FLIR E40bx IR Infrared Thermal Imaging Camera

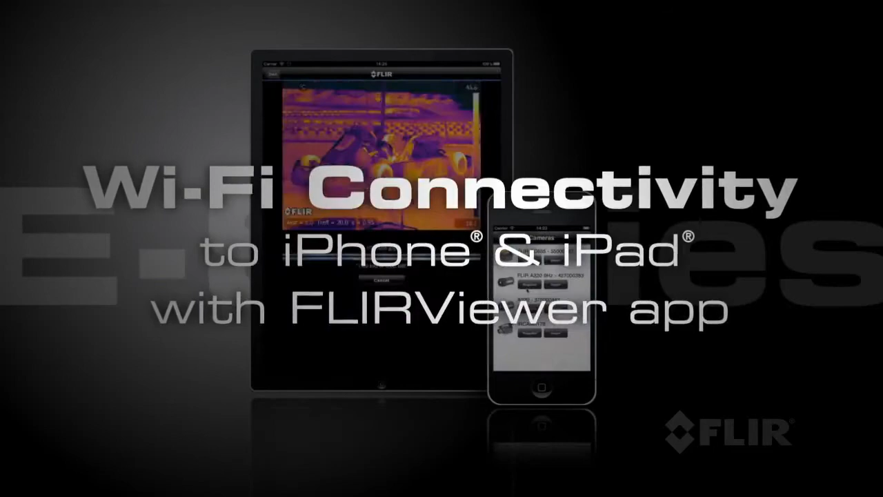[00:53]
you can seamlessly transfer images to your iPhone or iPad,
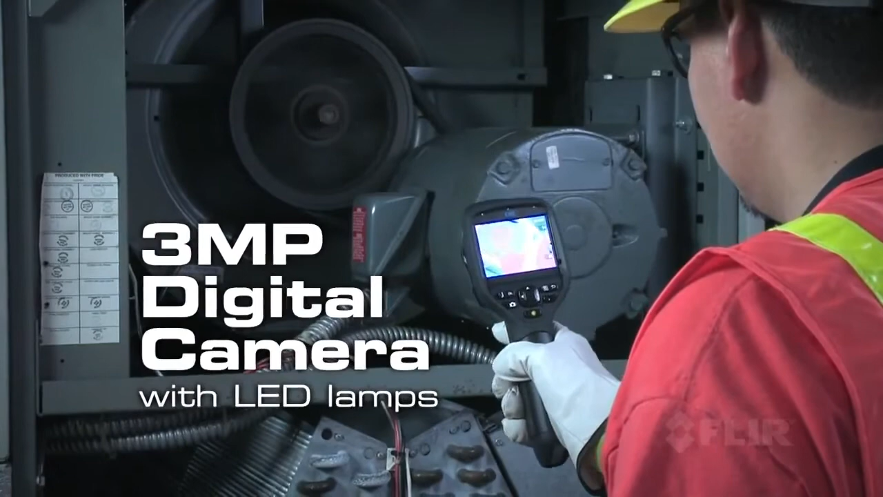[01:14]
LED lamps to help you document problems in poorly lit areas.
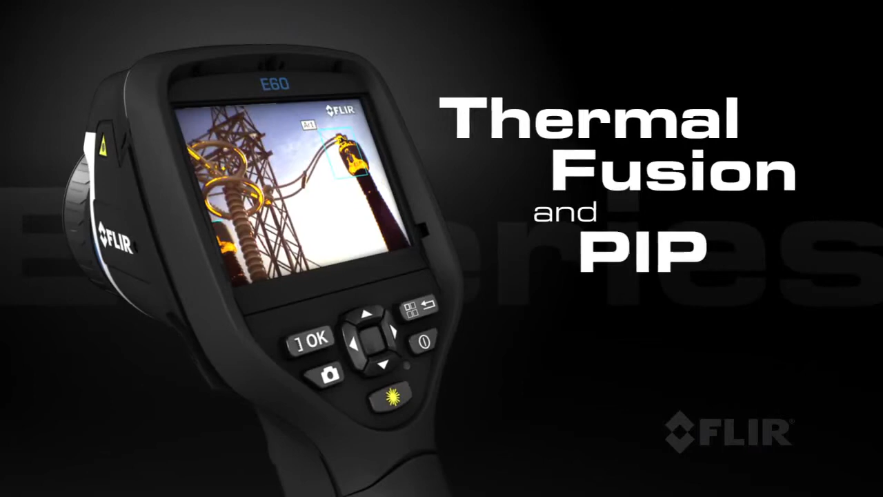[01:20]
Use FLIR's thermal fusion and picture-in-picture functions for more accurate reporting.